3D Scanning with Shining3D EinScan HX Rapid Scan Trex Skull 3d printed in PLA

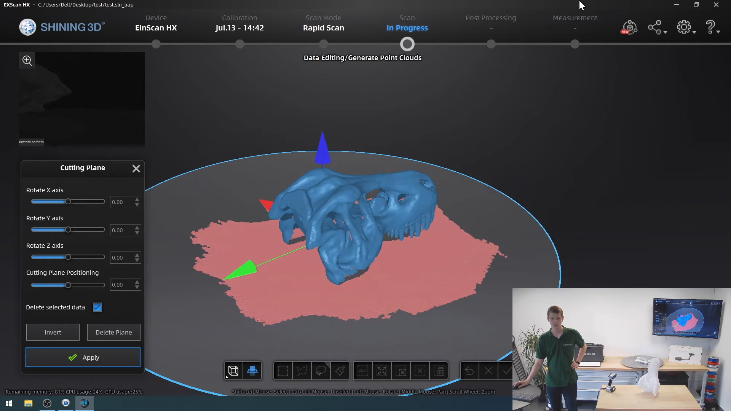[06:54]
It shouldn't cut away a lot of my T-rex skull or none of it even maybe a tiny bit at the tooth over here.
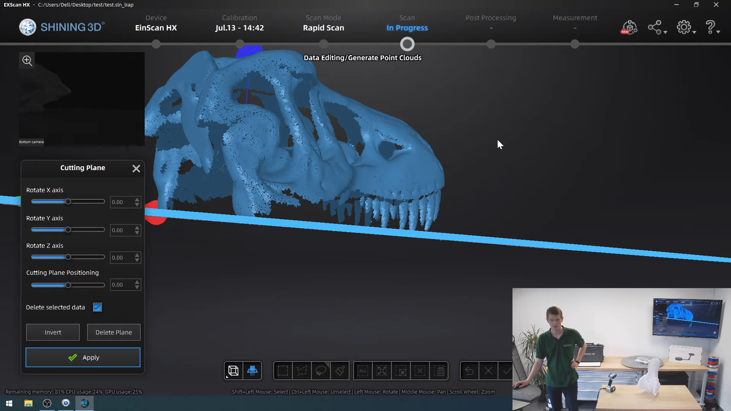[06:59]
But all of the table will be gone. So that's great. Click apply.
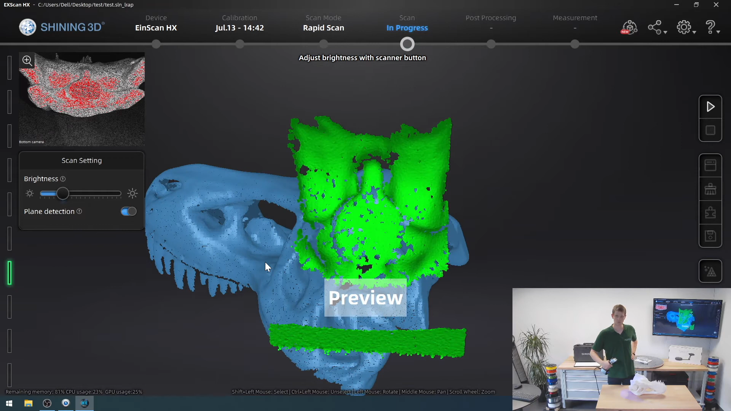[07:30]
Come on, you know where this is. That's the underside. There we go. Now it's founded.
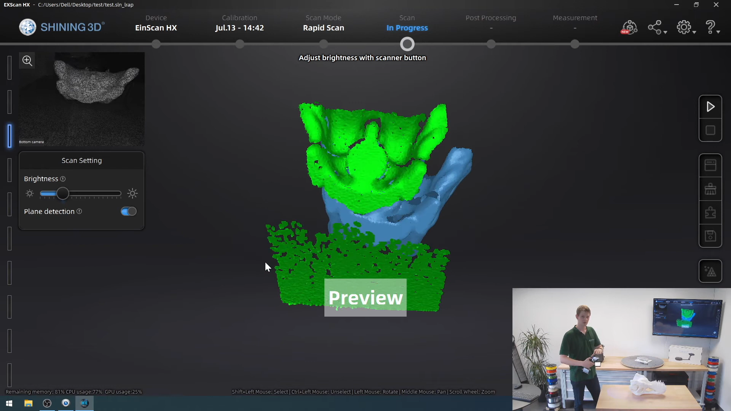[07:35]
So you don't want to press start before you've basically let the software align your model.
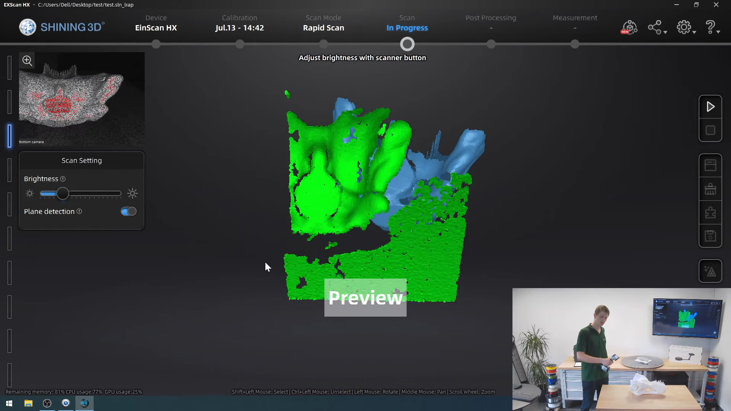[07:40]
So it looks a bit off. But I think it should be fine.
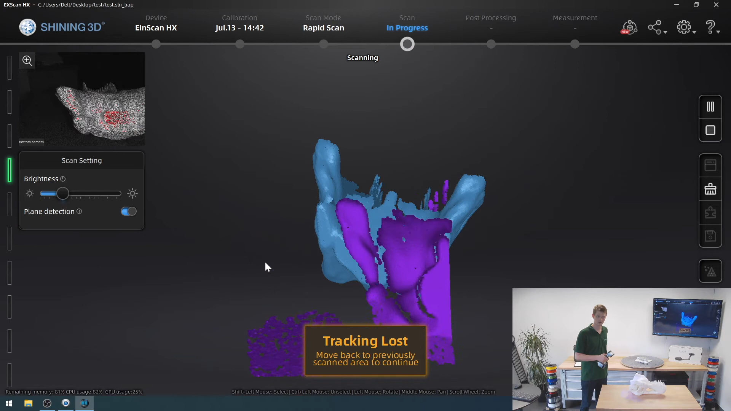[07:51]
And nope, it's not found it.
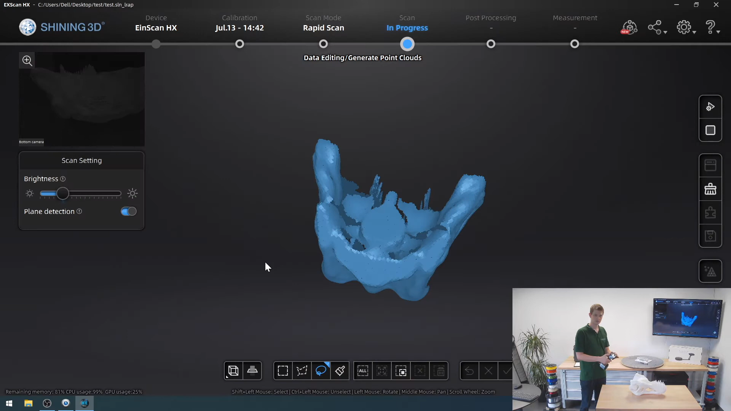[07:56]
So let's try this again. We'll turn the brightness down a bit more.
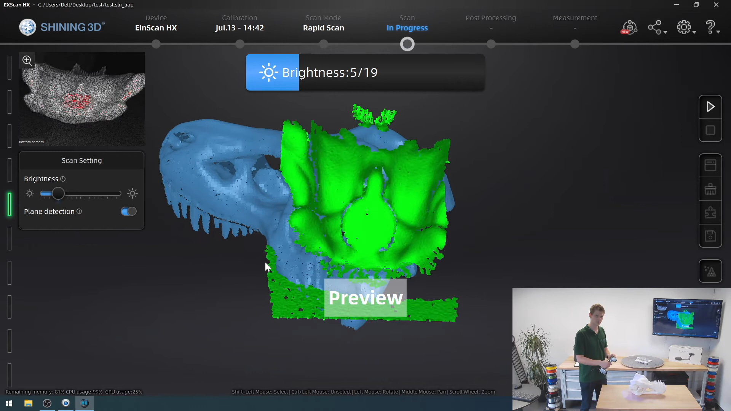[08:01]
Come on, scanner, you've seen this, you know where this is. Yes, that's exactly where I want you to be.
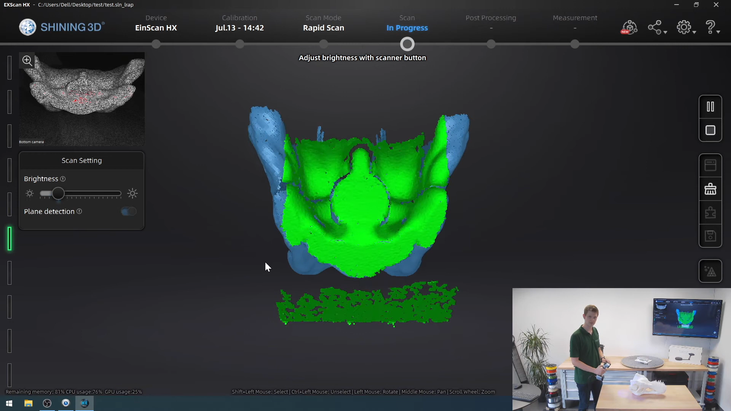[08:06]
Press start and start scanning once more.
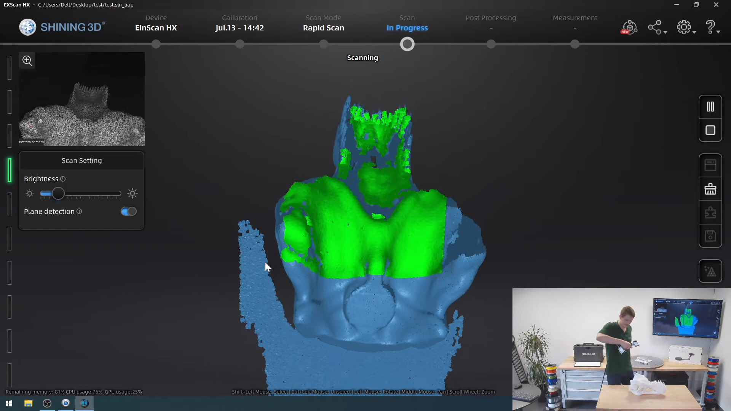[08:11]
And now I can pick up not only the back of the skull here,
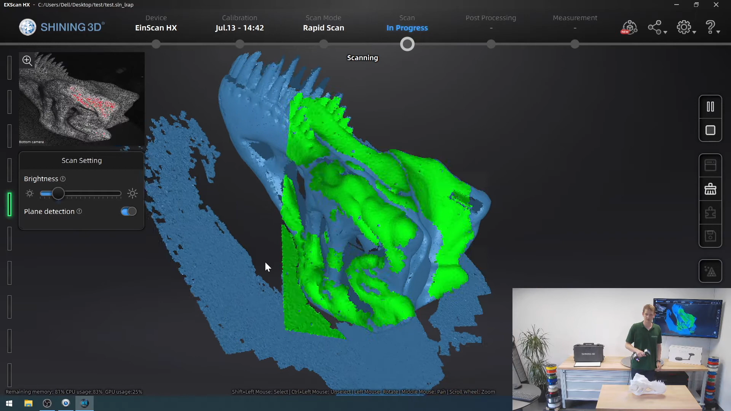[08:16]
but also some of the areas I missed on the sides, just with the different view angle from the top down now.
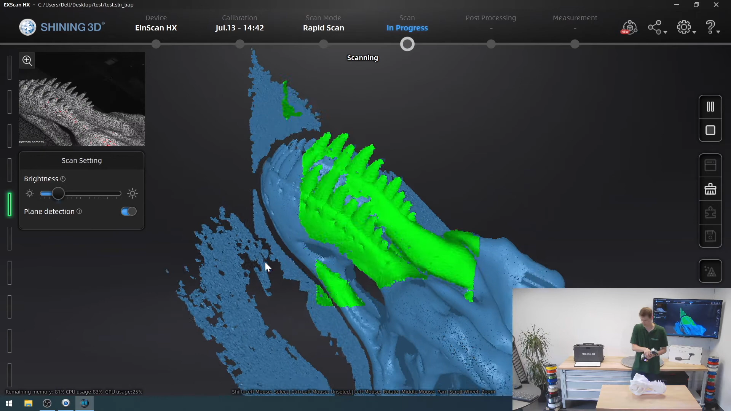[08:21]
And then I can get this whole area with the teeth.
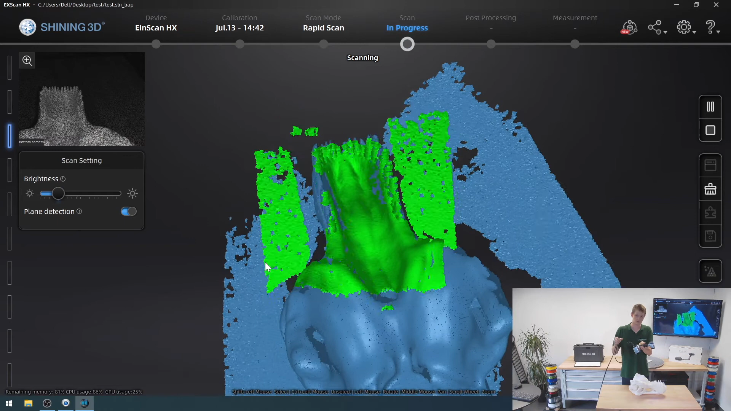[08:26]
So the upper jawline.
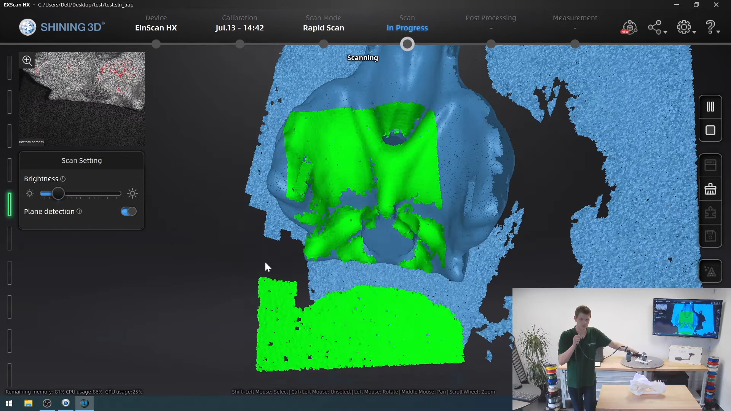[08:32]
Move around a bit. Try and pick everything up. There we go.
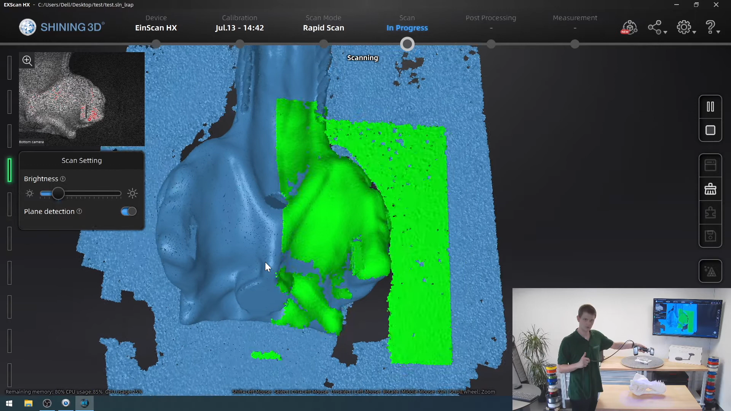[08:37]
Get into that hole over there.
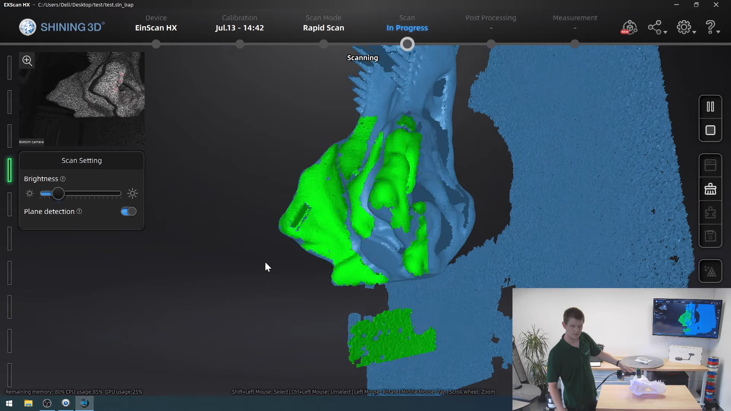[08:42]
So that's not just a blank spot.
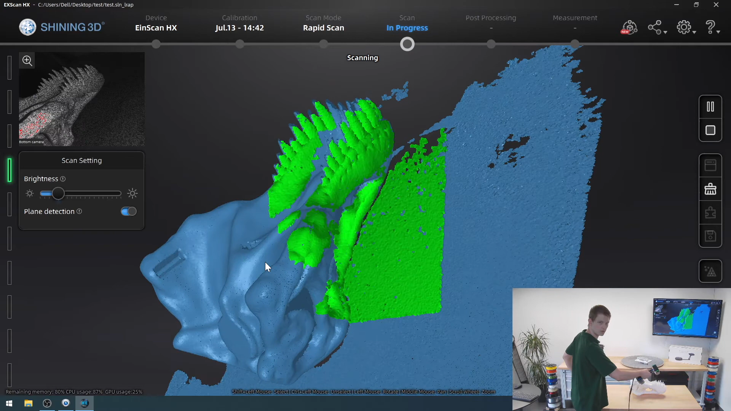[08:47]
Go around this side. Pick up all the teeth as best as I can.
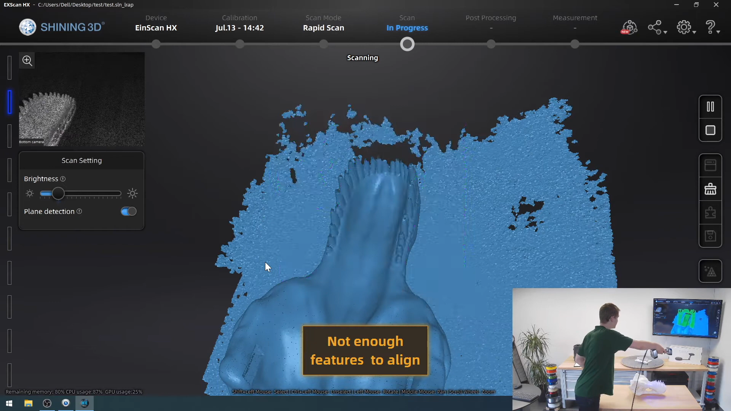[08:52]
And then I want to get into this hole over here so I can pick that one up fully.
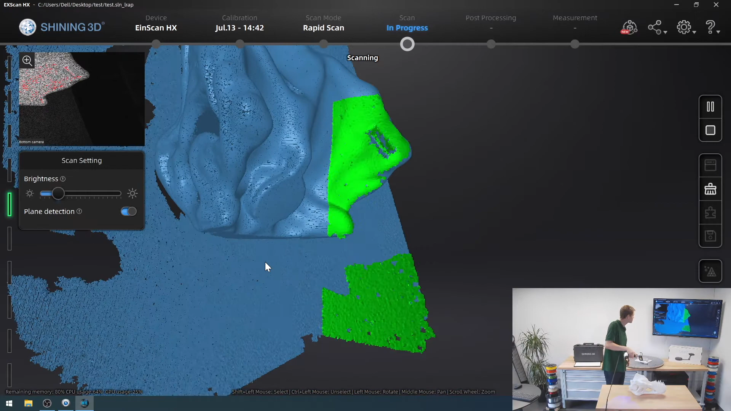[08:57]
Try to get that one from the top, but that will probably not work too well.
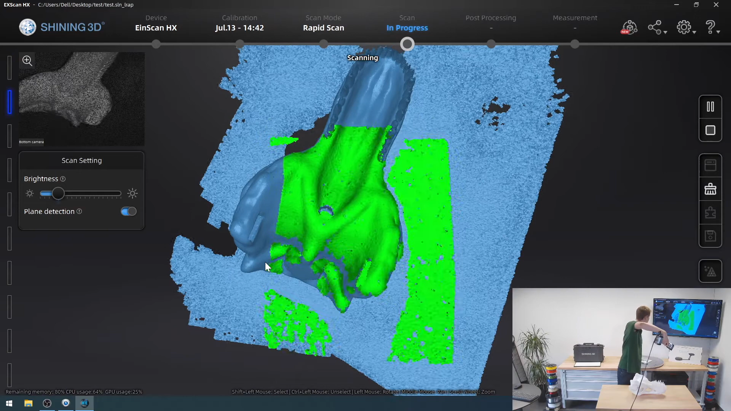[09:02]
I got some of it. Okay. I think this looks pretty good at this point.
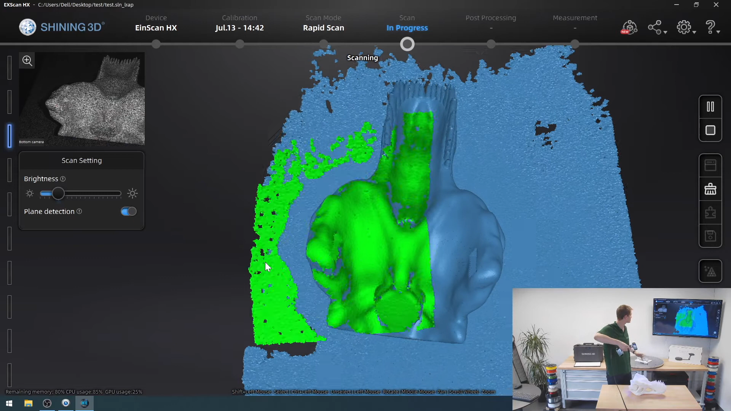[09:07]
I will stop scanning.
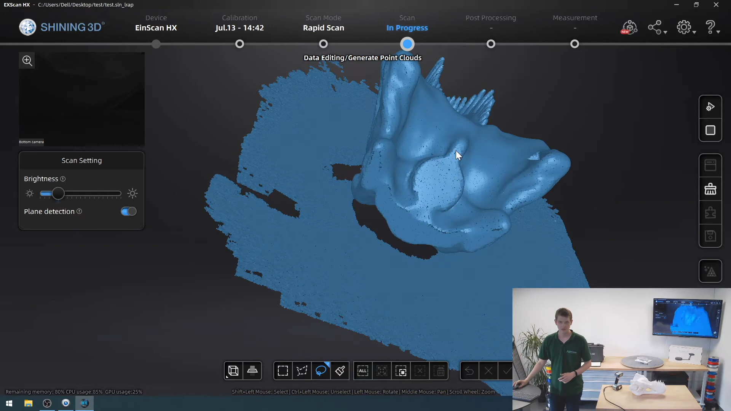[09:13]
And then my problem now is that if I cut this all away, I will once again cut away some of my skull as well.
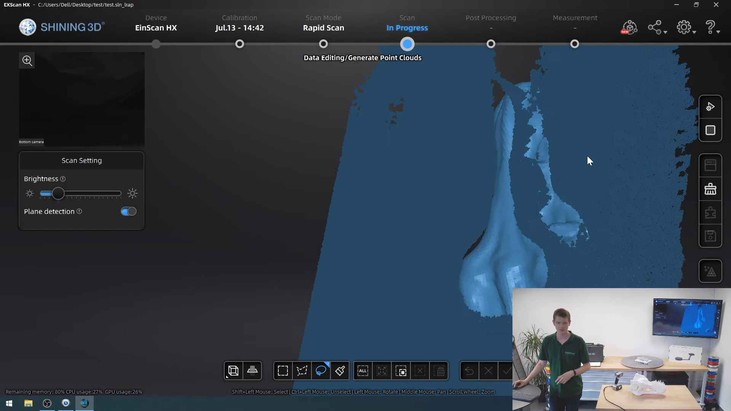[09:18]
And something I want to try here is actually mark some of it.
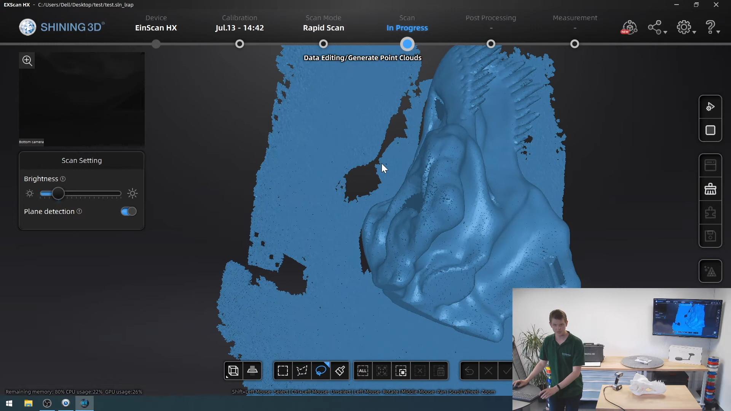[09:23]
My mouse just went on a little vacation. And then click this button down here, connected domain.
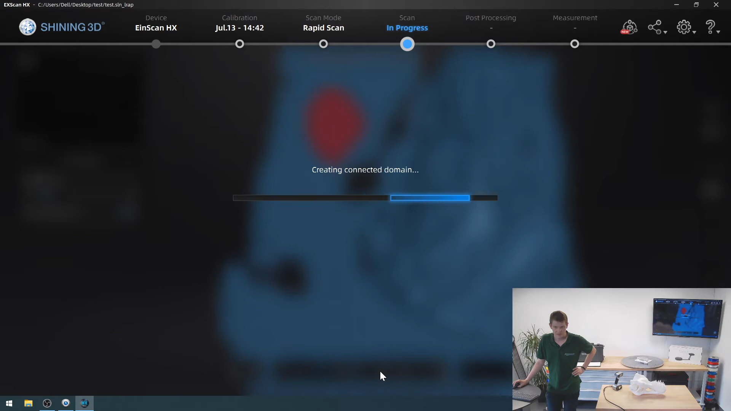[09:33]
And I'm hoping that the skull isn't actually connected to the table.
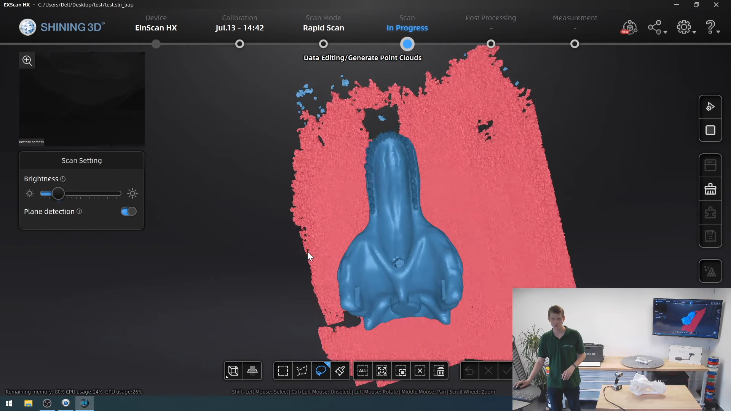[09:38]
This is perfect because it shows you how easy it is to then just delete the entire table away, keep my skull intact.
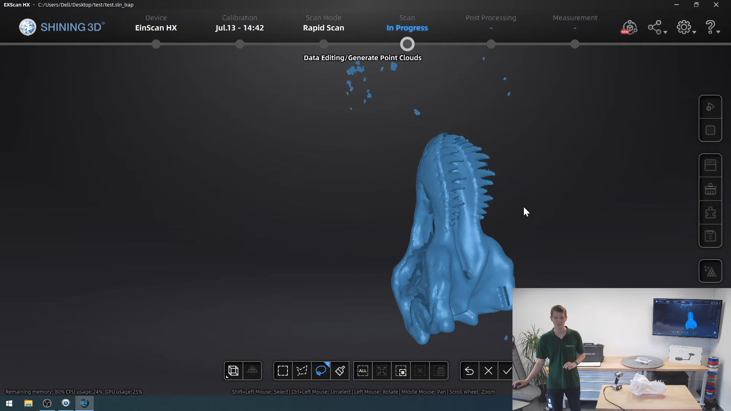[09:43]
And these last little tidbits over here that are still floating around, I can easily select and delete manually.
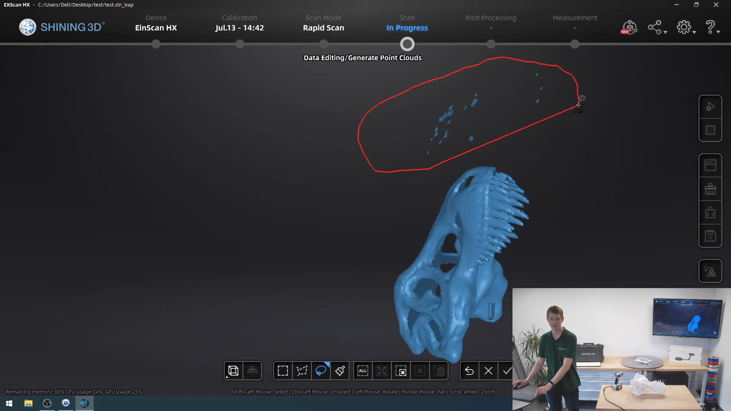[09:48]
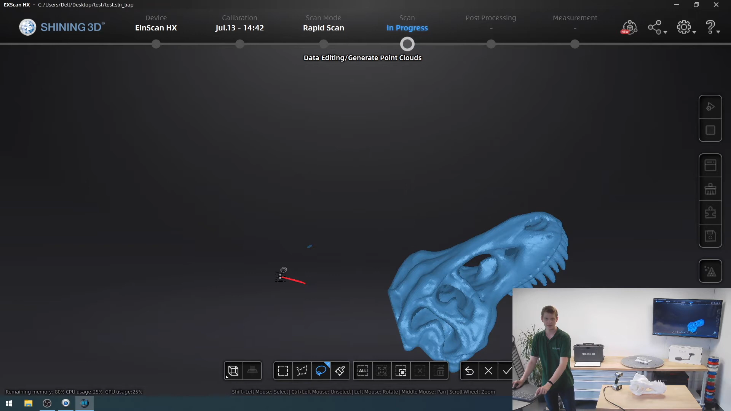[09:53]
So now I've got my skull scanned from basically every direction with no unnecessary areas or material whatsoever.
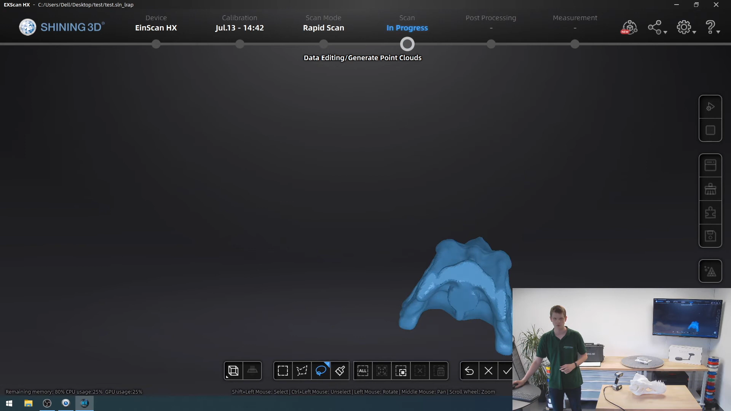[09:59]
So I'm going to click the little check mark to accept this. This looks great.
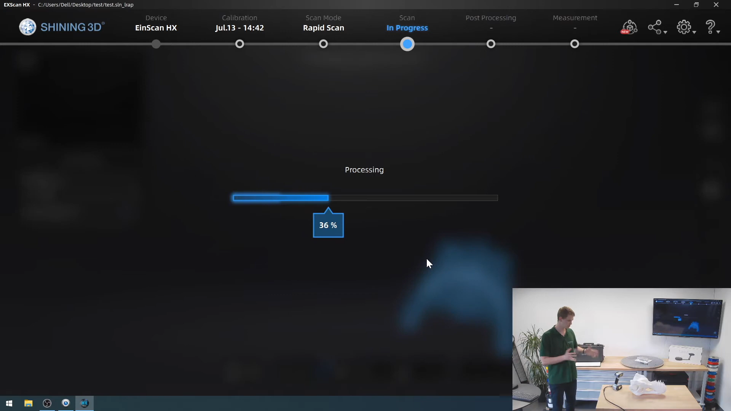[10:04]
And then after this,
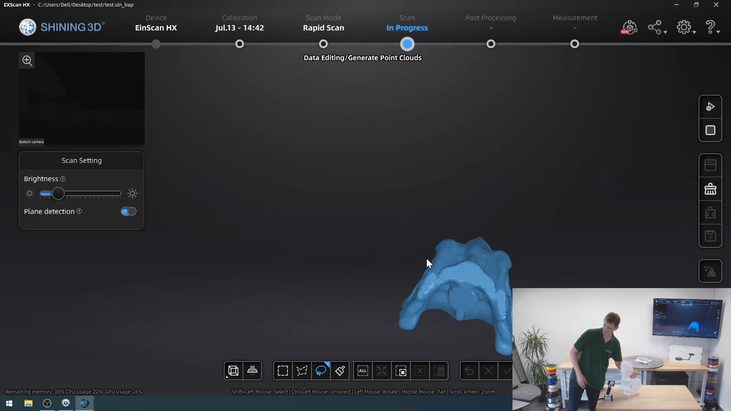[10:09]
basically the next steps are to actually first optimize the point cloud or generate a point cloud.
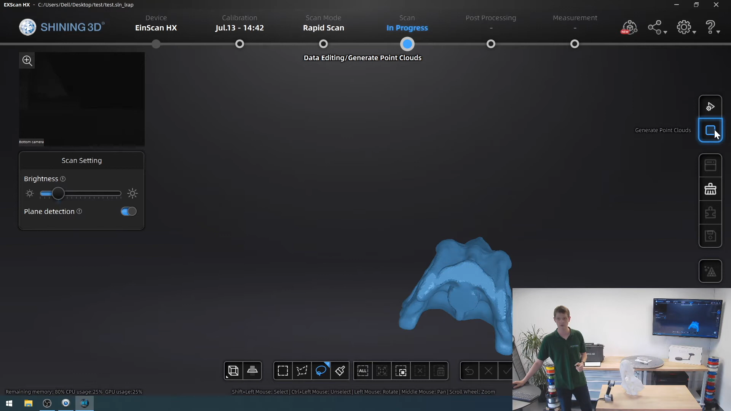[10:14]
You do that by pressing the stop button and then you can post process the mesh a tiny bit or the point is what I should have said.